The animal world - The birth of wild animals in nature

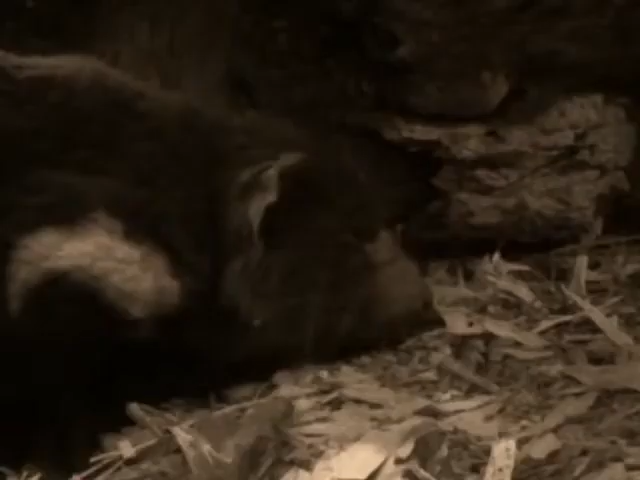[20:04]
The Tasmanian devil gives birth to joeys that are no bigger than a grain of rice.
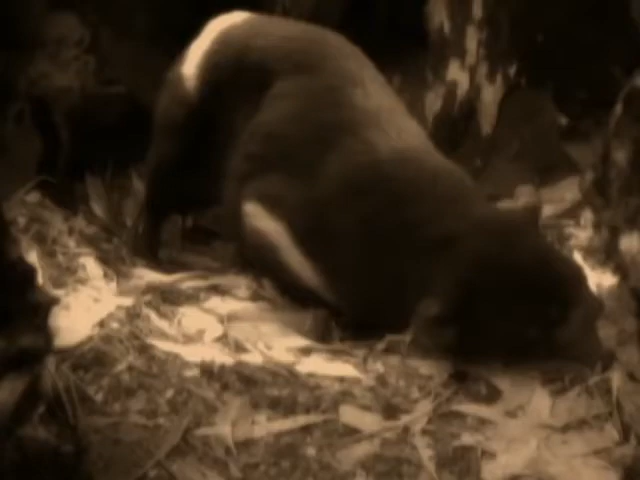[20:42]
For the Tasmanian devil, giving birth may be easy.
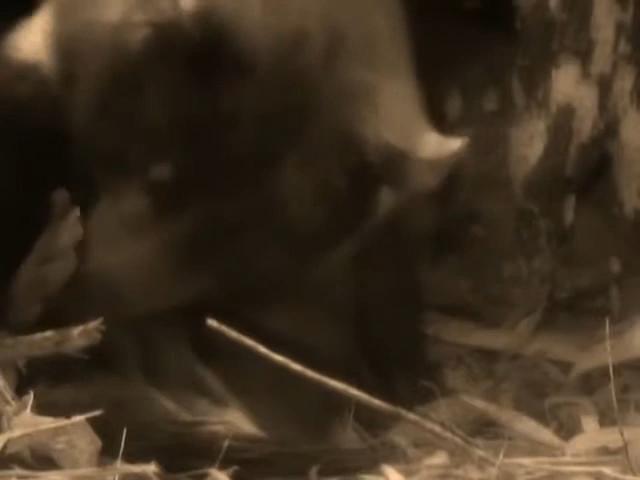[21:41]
For the losers, life is short. Because the she-devil will eat the babies that didn't make it to the safety of the pouch. While our babies may not face a sprint for survival,
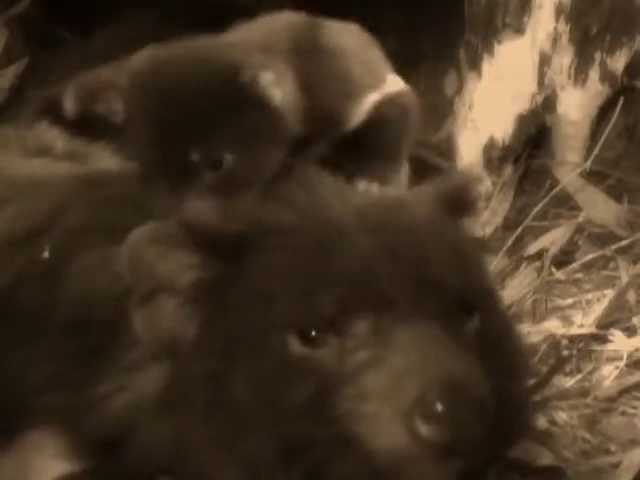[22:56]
For although giving birth to grains of rice may have been easy, as the joeys grow bigger, these little devils make their mother's life a living hell.